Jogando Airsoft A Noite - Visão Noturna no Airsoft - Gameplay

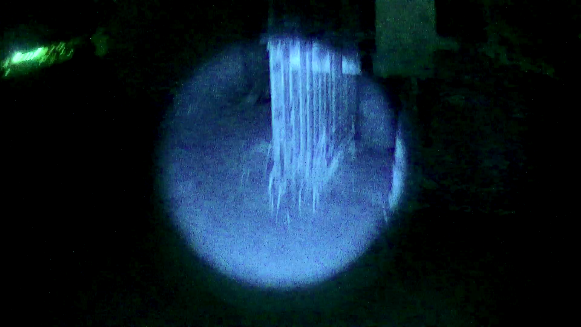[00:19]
Como a iluminação à noite é muito baixa para ser gravado com uma GoPro, eu tenho que usar uma câmera que grava com luz infravermelho para gravar os vídeos.
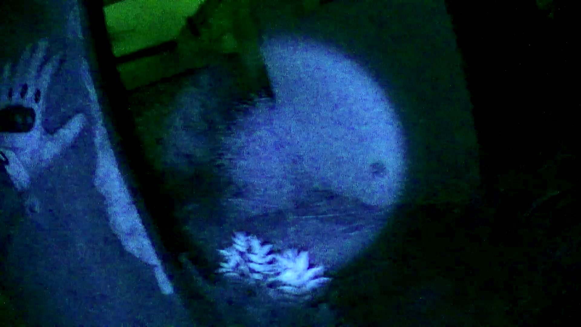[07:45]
Isso aí deve ser o isqueiro.
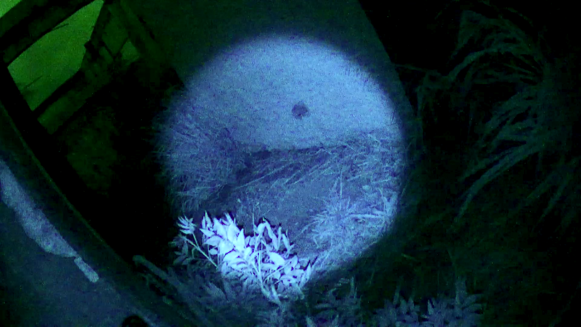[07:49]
Vambora, vamos voltar por lá, ó. De onde tá vindo isso?
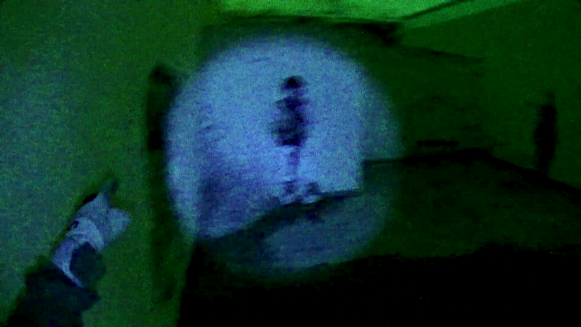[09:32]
Mas tem dois caras lá em cima agora. Deles aqui?
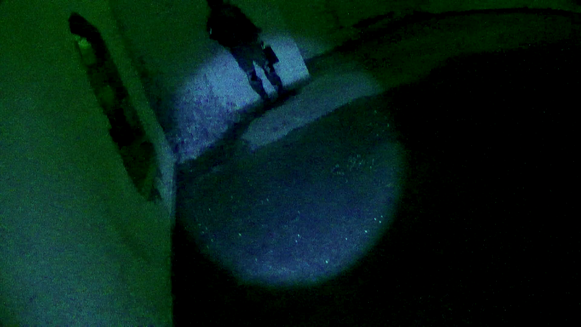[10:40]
Então, nossa, não sei como, esse cara tá vendo certinho, velho.